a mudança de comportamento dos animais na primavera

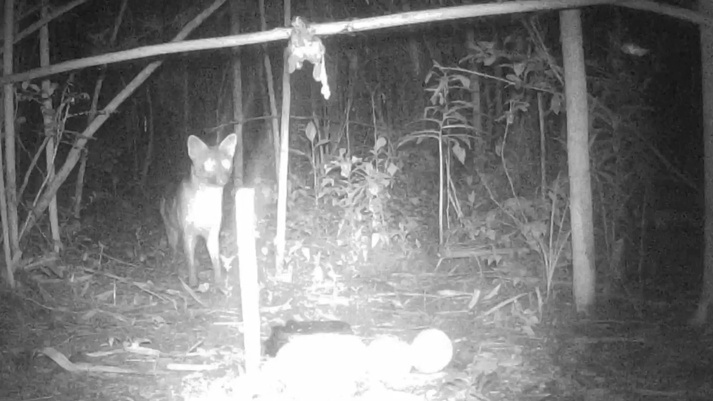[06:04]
Que chega a noite. Quando chega a noite. Aí pessoal. Apareceu. O cachorro do mato. Não é a Pandora.
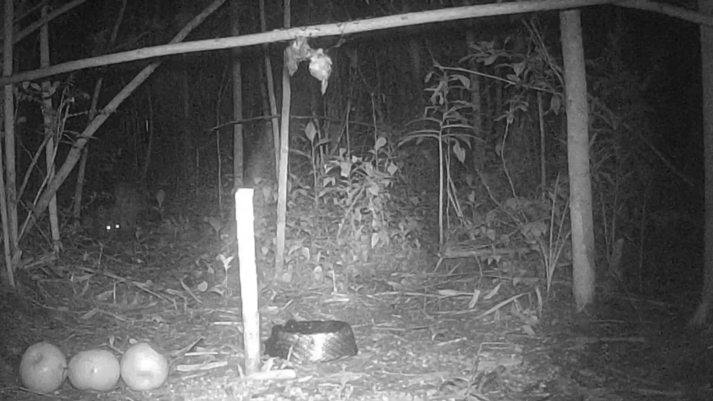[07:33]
Só o olhão dele lá. Acho que caiu a maçã em algum lugar. O olho dele brilha. Por causa da lâmpada. Eu vou ver da câmera. Vai vir ali de novo. Pegou outra. E já levou para comer lá atrás. Está bem alisco. E me surpreendi muito pessoal.
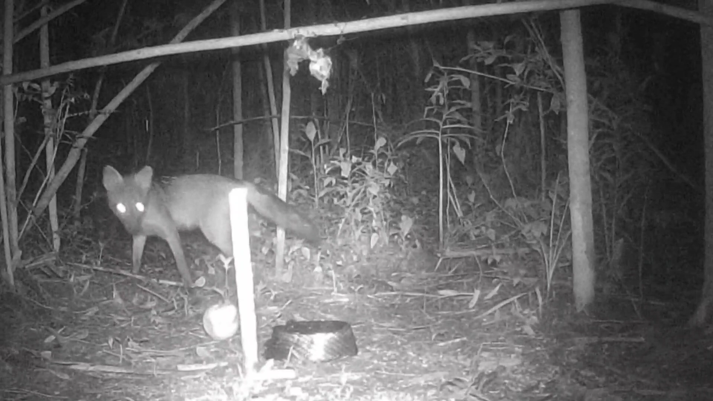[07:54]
Imagina. Cachorro do mato. Que a gente imagina. Que é carnívoro. Comendo fruta. Olha lá. Pegou. Ela pulou aqui na frente. Ele vai ter que vir aqui. Pegar ela. Aqui na frente da câmera agora. Nem aí. Enquanto isso. A carne de pendurada lá. Ele passa pela carne de frango. Olha. Deu uma olhadinha. Será que vai pegar frango agora? Ouviu alguma coisa. Olhou a carne. Será que vai? Não.